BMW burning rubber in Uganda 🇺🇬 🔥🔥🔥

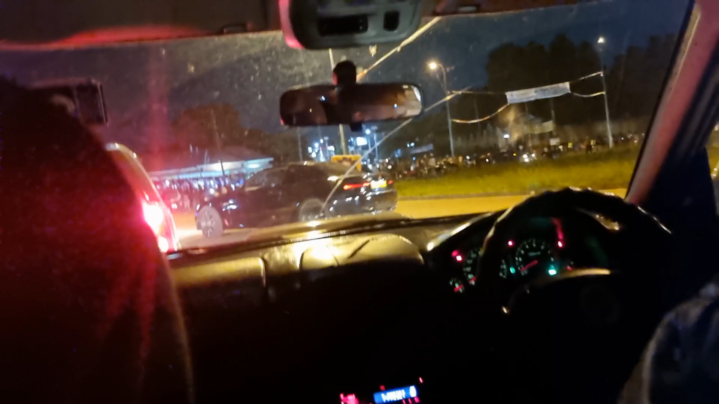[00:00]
Race going on You're doing donuts round the roundabout I'm recording it Yeah,
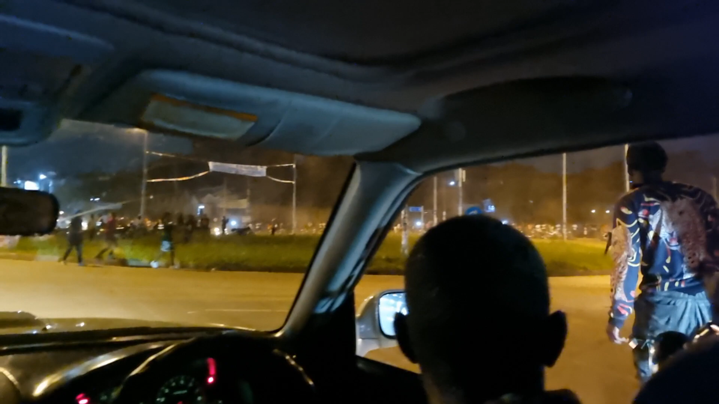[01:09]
You smell the rubber off the tires